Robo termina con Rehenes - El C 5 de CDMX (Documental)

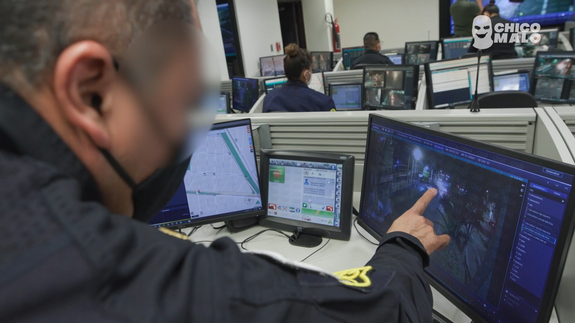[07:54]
Ahí vemos por el replay que va corriendo un sujeto. Ya se informó el personal policial del sector para que hagan la búsqueda.
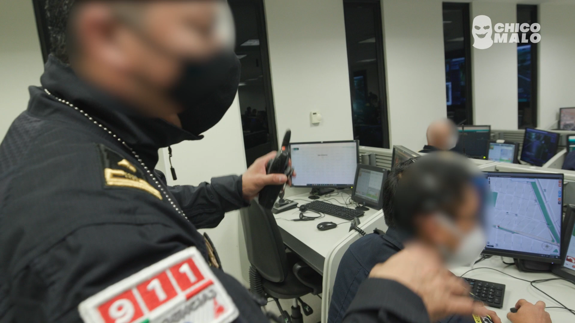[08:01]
Ahorita ya están realizando la búsqueda. Y por parte de SC2 estamos generando el cerco de video monitoreo, buscando a un sujeto con estas características.
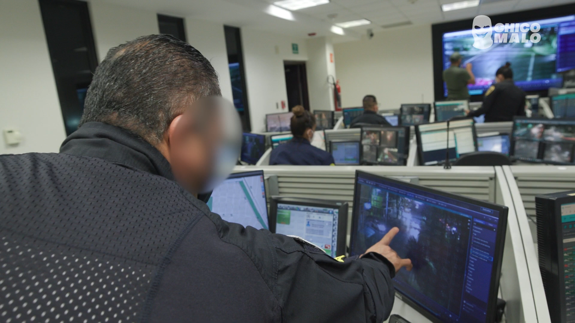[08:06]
Ahí lo vemos. Vemos el horario, a qué hora fue. Entonces ahorita esperemos que corremos con fortuna y lo vamos a agarrar.